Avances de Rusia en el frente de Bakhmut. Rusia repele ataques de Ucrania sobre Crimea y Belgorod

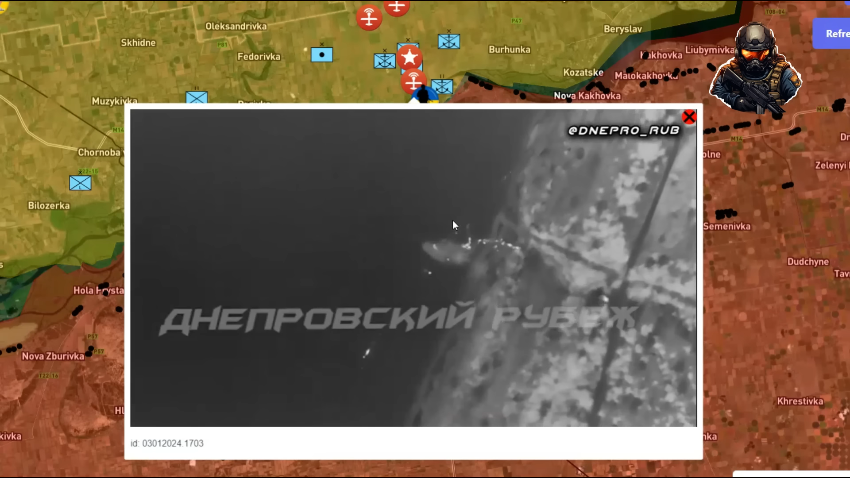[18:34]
que ocurre la llegada los lancet ya tienen un alcance tan grande que pueden
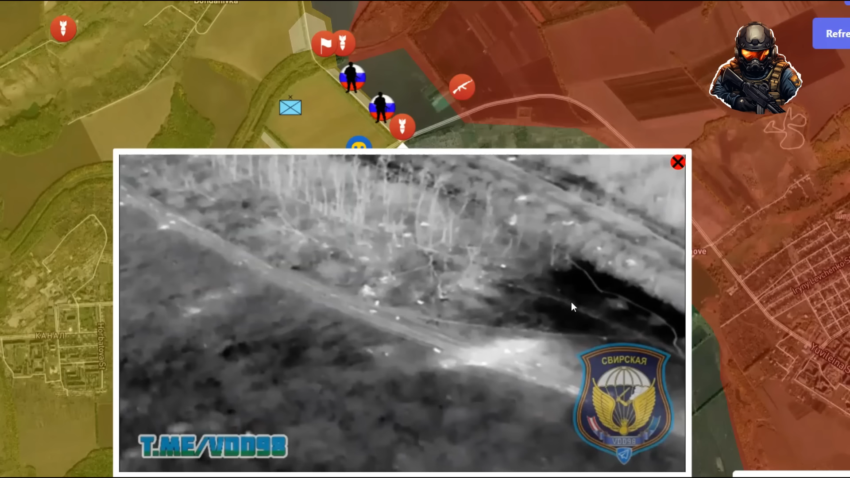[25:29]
es un vídeo publicado por la división aerotransportada 98 si de rusia ahí está el ataque de las posiciones rusas el ataque de
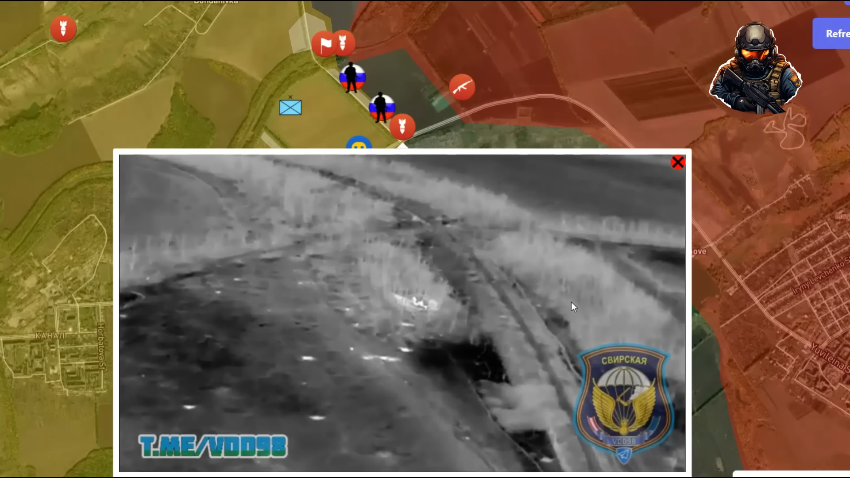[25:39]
rusia a las posiciones ucranianas si si aquí están miren todas estas posiciones ucranianas como han sido atacadas
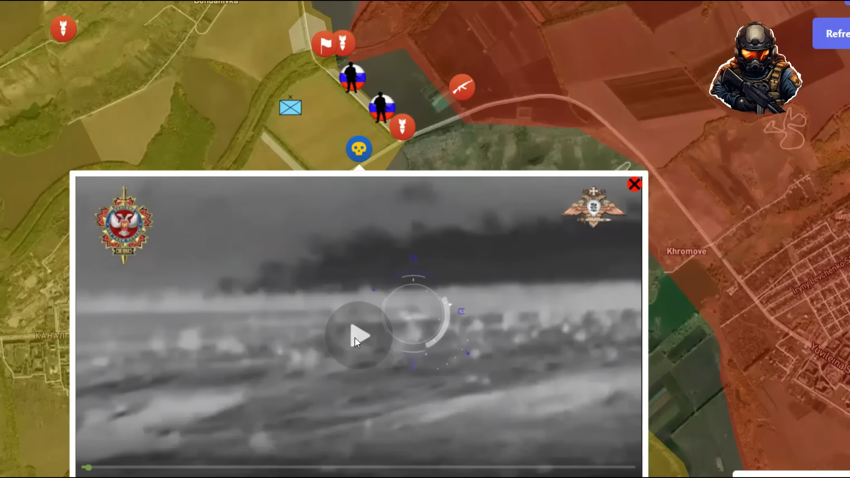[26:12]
también confirmado si es la destrucción de un tanque ucraniano aquí se lanzó un misil desde un cornet esto es un
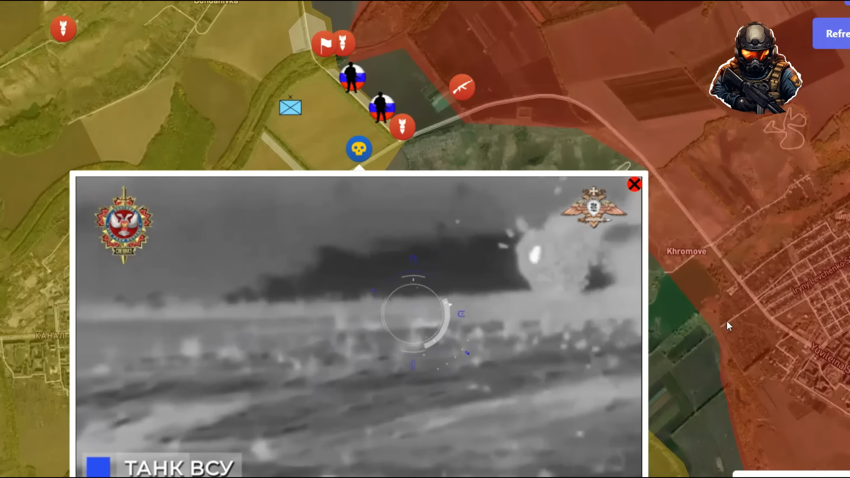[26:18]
un misil antitanque el cornet ruso ahí
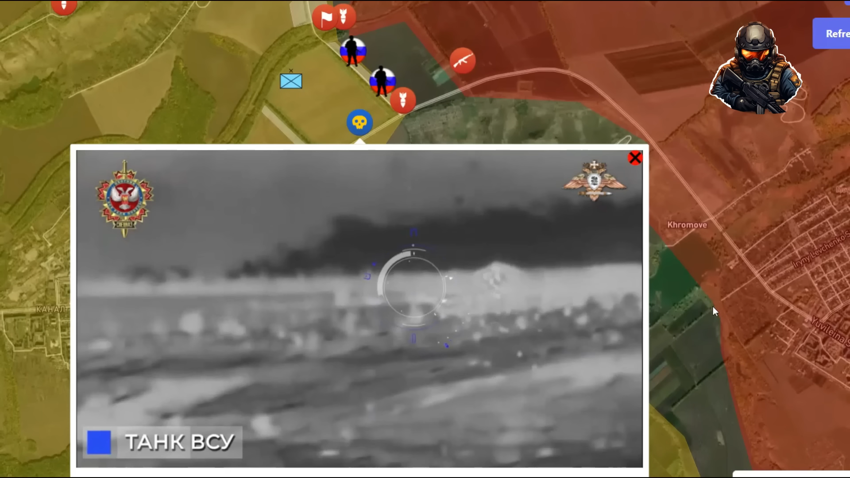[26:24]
está atacando lo que es un tanque ucraniano si ahí está el golpe no se puede ver muy bien pero bueno esos son los vídeos un vídeo grabado de noche no aquí está el escudo ruso
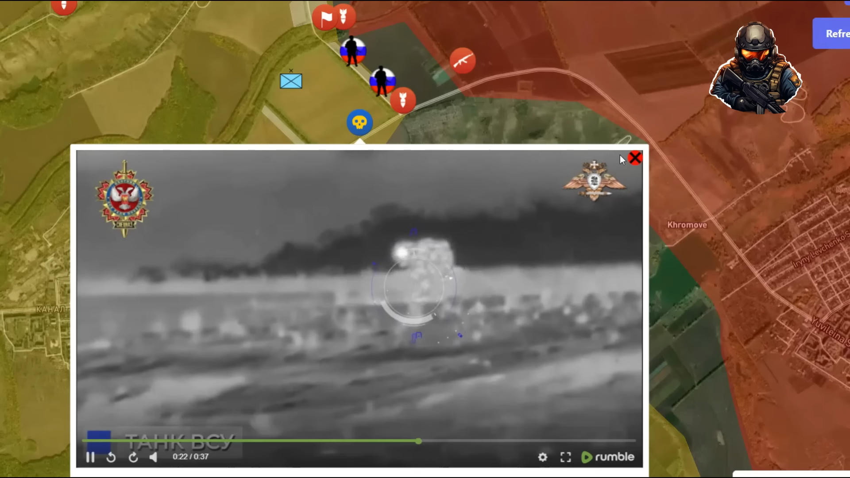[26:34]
bien ese es el detalle importante en la zona de lo que es el sur de bogdanivka noroeste de backwood importante si todo